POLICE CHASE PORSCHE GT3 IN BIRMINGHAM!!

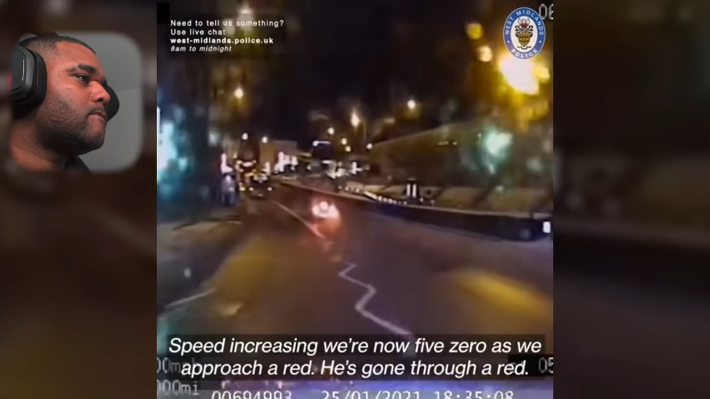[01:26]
as we approach a red light way he's on the brakes bro look at the weather man you gotta know what you're doing in these kind of cars why